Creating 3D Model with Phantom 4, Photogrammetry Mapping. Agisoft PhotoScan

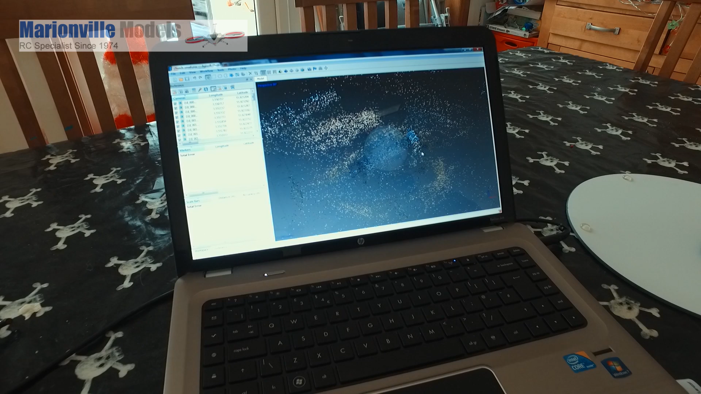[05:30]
So now I've already run through all these process because it can take quite a long time, especially on my laptop which is not exactly rocking. But the first thing it does is it picks out all these like, I call them kind of like points of interest, but it's like all the sort of areas of the model that kind of catch edges etc. So just now it just looks a little bit like a dotted mosaic, but it is actually, there is a model in there.
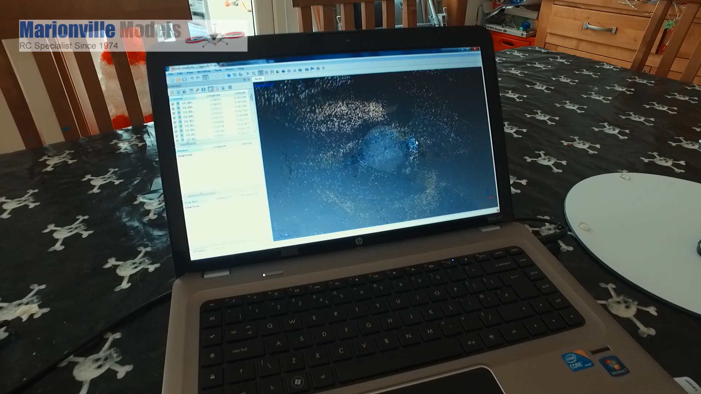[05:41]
Now along the top here we've got all the different build processes. So as I slowly click on them, you'll basically see how it slowly kind of builds up a model and you have different sort of,
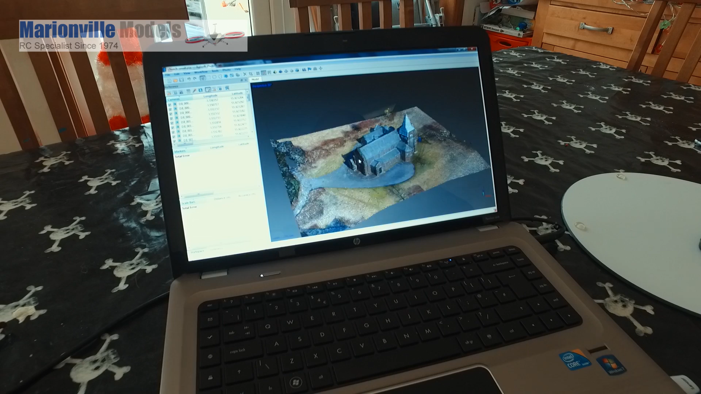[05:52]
depending on what you want, you have sort of different sort of levels of detail. So for example, you've got that one there which gives you, it's kind of like,
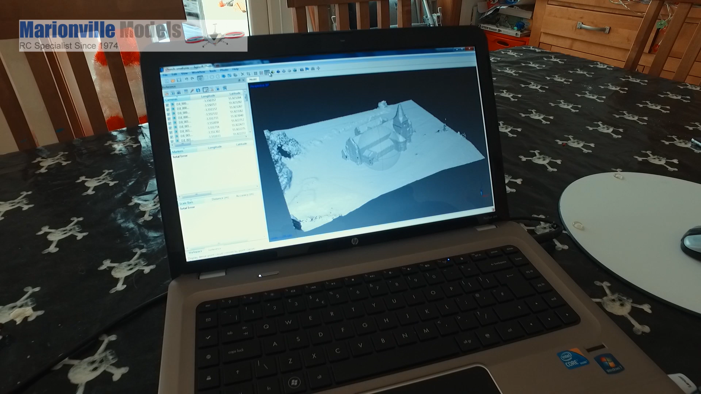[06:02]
it's like if you imagine like a sort of vac form mould sitting over like a sort of wire mesh, so it kind of makes it solid. And then you add like this one which is kind of where it puts all the colour into, although it looks actually like it's like a melted jelly.
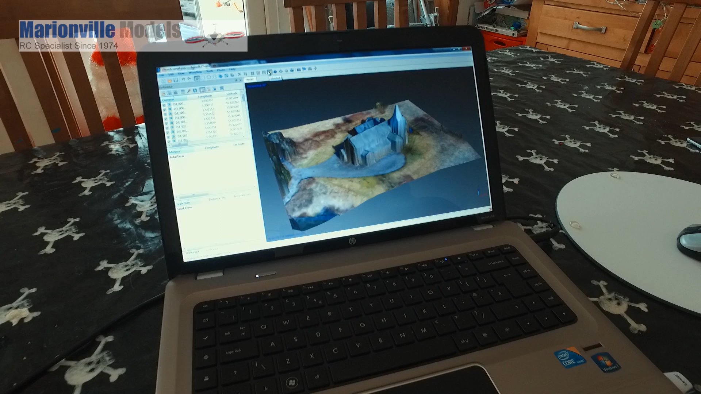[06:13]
And we've got another sort of level of that. This is the mesh,
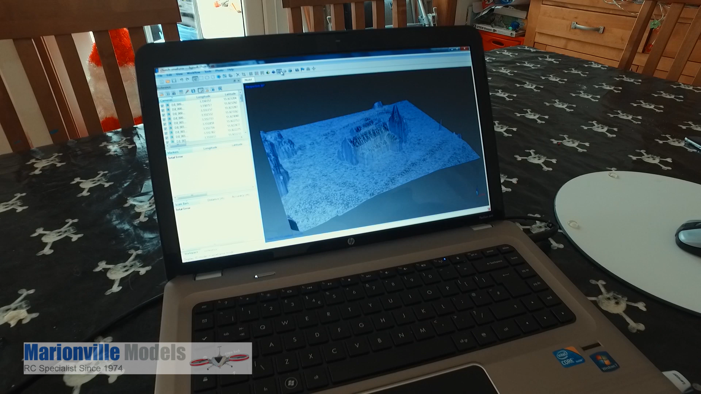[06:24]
so that's kind of what's sitting under it and that's what the computer sees as the actual shape as it's rendered all the photos. And then finally, you get the actual finished one. Now depending on how good your computer is, and if it's a lot better at rendering, then you're going to get much better results. But this actually works out not too bad.
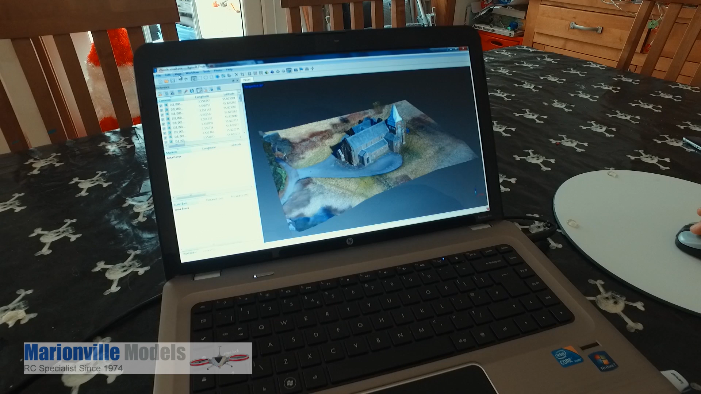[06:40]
Now if I just go into full screen, be able to show you this a bit better, because what we can do is we can actually zoom in. Now this is going to be a little bit chuggy, because I told you my laptop is not specifically good, something I will need to sort out. So you can zoom in, and you can actually see there that the detail is actually pretty damn good.
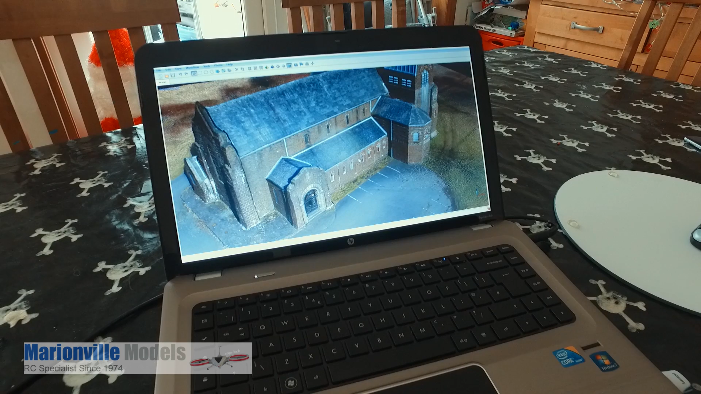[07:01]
So let's back out a wee bit. We can, sorry, the computer just takes time to react.
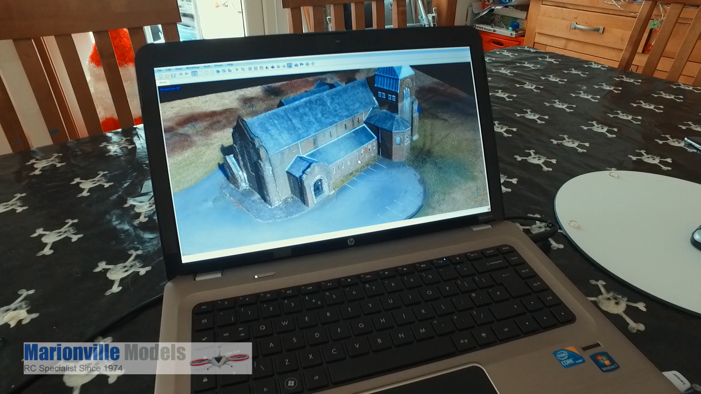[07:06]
We can actually spin it around.
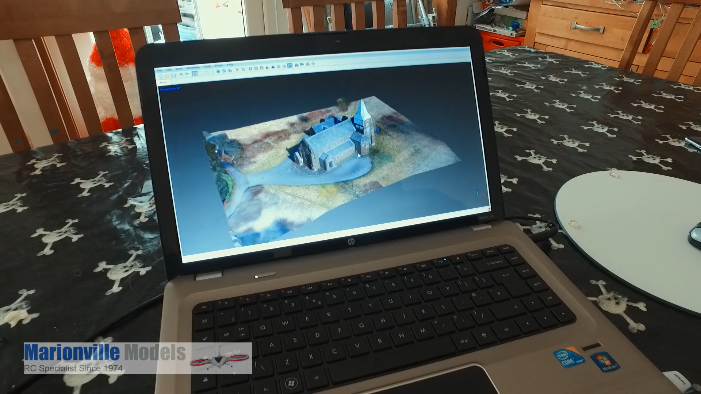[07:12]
Now you see these axes that glow, so it tells you which ones you can actually spin round. So you can actually spin this model around.
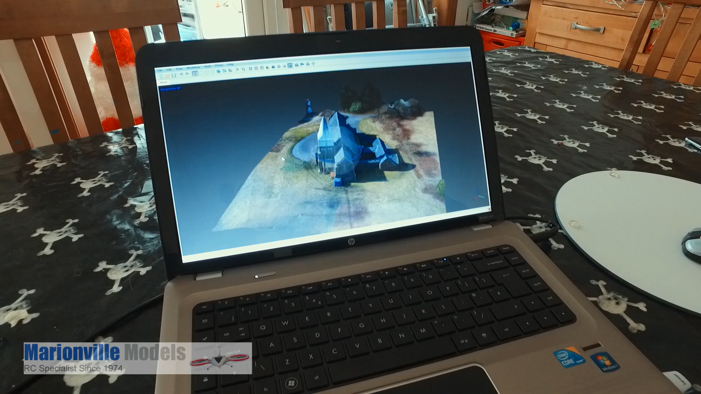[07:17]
Now what I actually thought was actually really good was, when I was actually taking this,
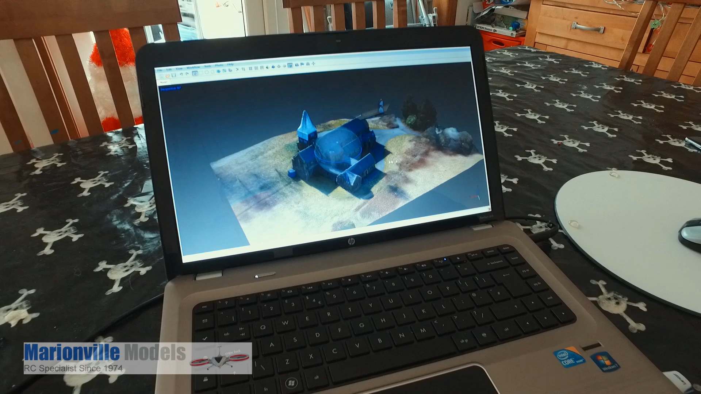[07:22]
taking the actual pictures, the sun was actually going in and out. So some of the pictures was taken in the shade, and some were in the sun. But as you can see, when I actually spin the model around, you can actually, the entire model is actually now in the sun.
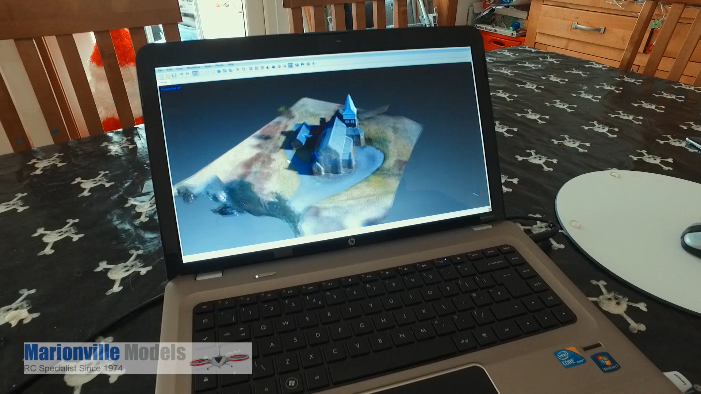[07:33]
Now it did actually take a lot more of an area than what you see here. I've actually had to cut it, because what you end up getting, because the camera only shoots the front of buildings, then there's like no background to it, so it kind of looks like a hollow. So as you can see where the edges of those trees were, I've actually sort of cut them off.
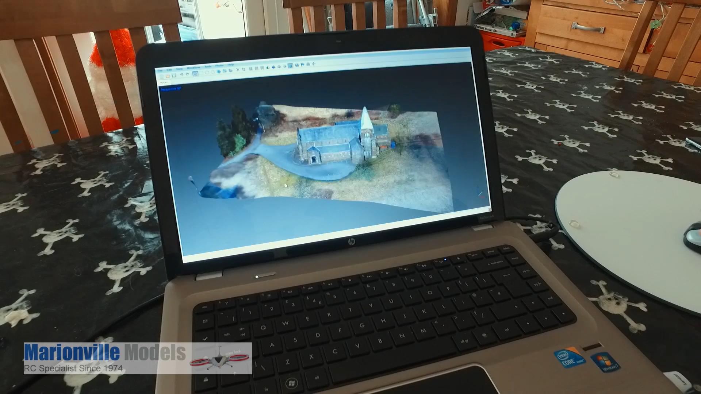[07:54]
But it's a full 3D model, whoops, so you can rock it the wrong way.
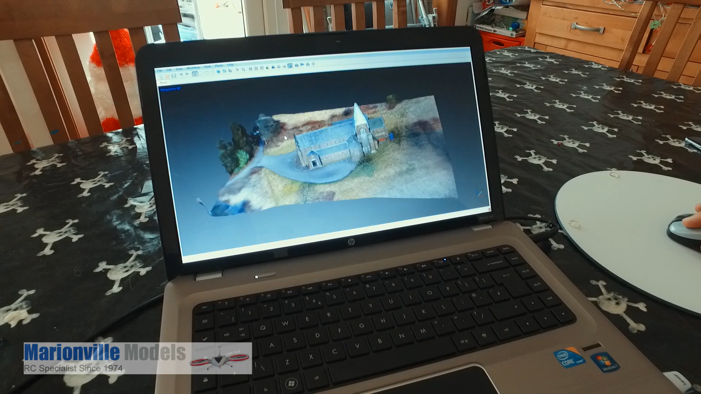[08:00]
If you shoot on low or res, this will obviously work much smoother. I'll just highlight the right axis, we can spin over the top. And you can see that's a full 3D model, and then that can get exported.
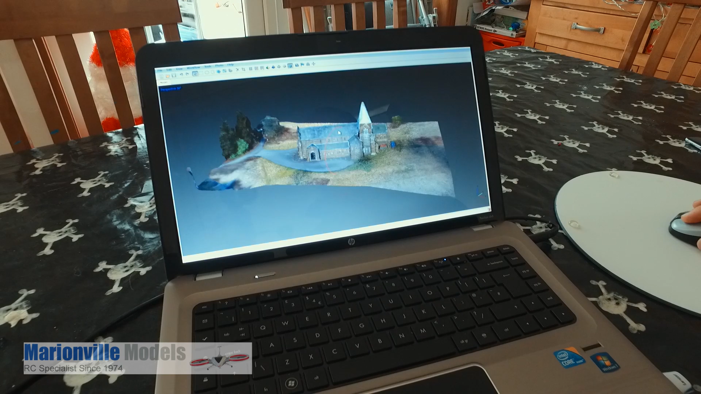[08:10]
You can either, which I thought was quite good, if you just want to show someone or send somebody, you can actually export the model. If I just go into here, you can actually see it will actually export it in an Adobe PDF.